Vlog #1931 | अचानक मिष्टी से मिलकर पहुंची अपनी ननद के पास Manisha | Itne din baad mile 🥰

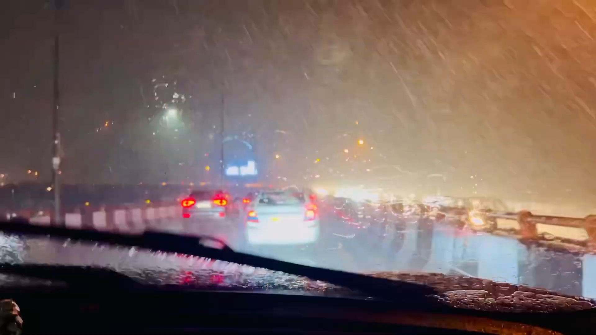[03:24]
के गाइस तो अभी हम लोग मिस्टो मिस्टी के घर से निकल तो गए लेकिन दिली में उस्ते इतनी भायंकर बारिश है कि मैं आप लोग को क्या ही बताऊं क्या ही बताऊं उतनी तेज बारिश के